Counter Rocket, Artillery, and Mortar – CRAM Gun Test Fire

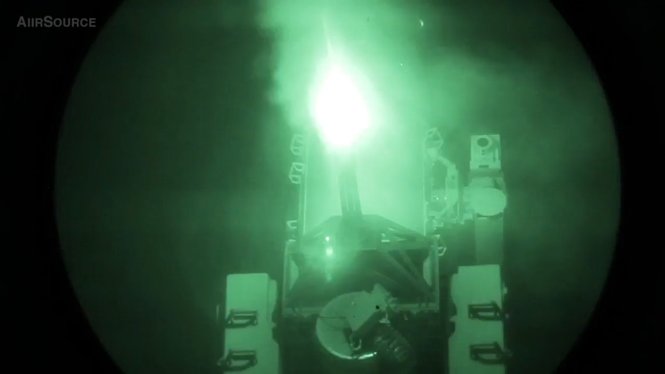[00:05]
It is a LPWS, it's a land phalanx weapon system.
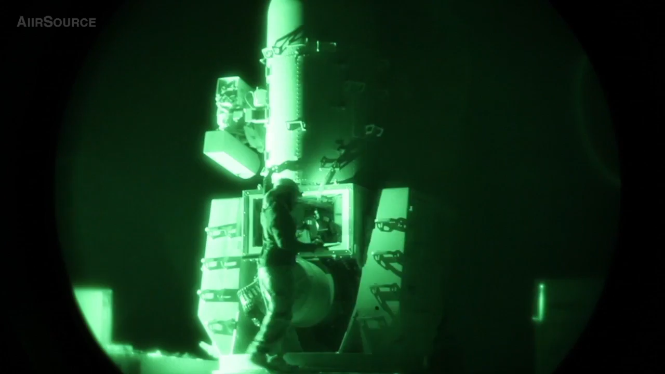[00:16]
It fires a 20 millimeter round. They're self-detonating high explosive.